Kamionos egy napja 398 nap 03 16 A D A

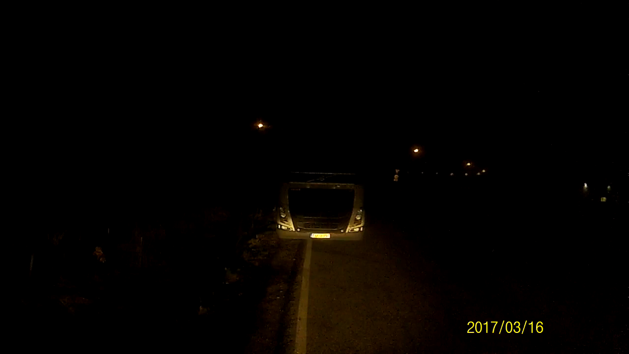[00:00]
Szép jó reggelt kívánok mindenkinek! 4 óra van.
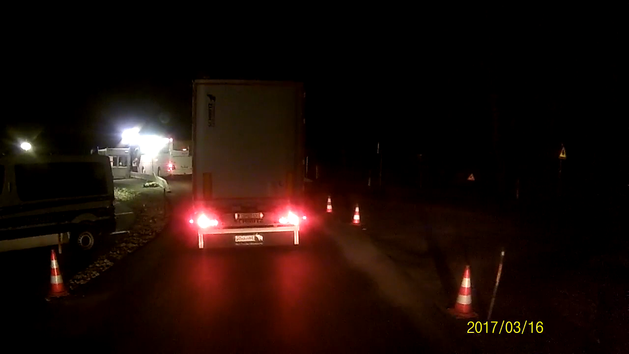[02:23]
Buszokat általában megnézik, így jártunk most is.
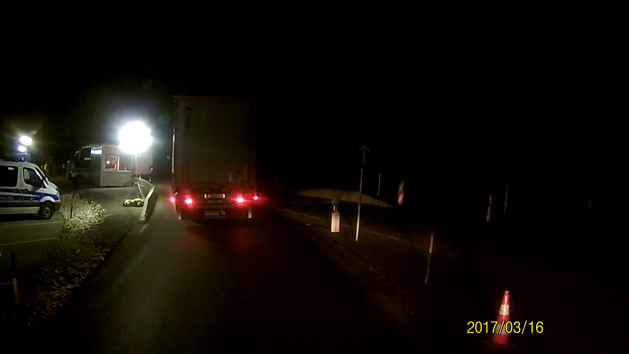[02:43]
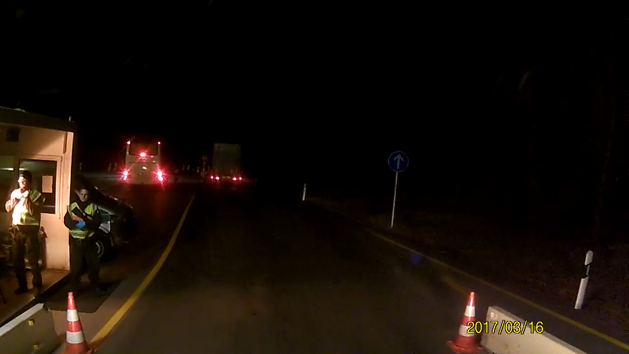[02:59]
Újra tervezés. Na és akkor átjöttünk a kontrollon. Már mehetünk is tovább.
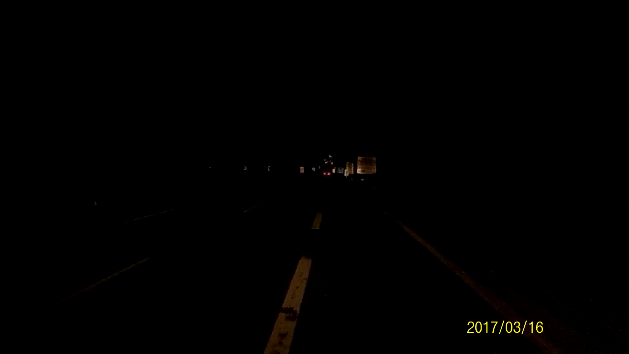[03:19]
Megérkeztünk Münchenbe.
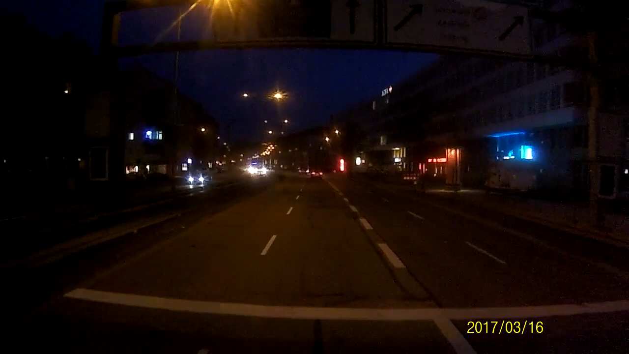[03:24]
Biztosan izi hert, tartsunk balra. Egy röpke 2 óránkba került, úgyhogy 6 óra van most.